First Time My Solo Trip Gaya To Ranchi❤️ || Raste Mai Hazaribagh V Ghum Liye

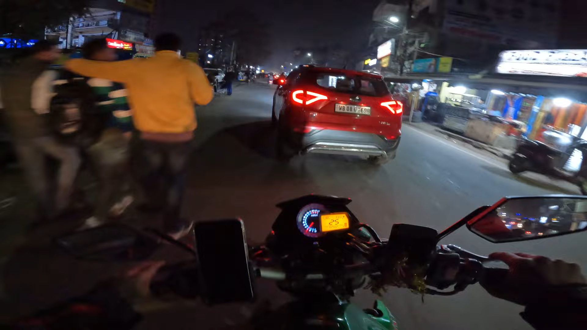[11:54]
बाकी देख सकते हैं इसको मस्त भगाते हुए जा रहा है, चलता हूँ।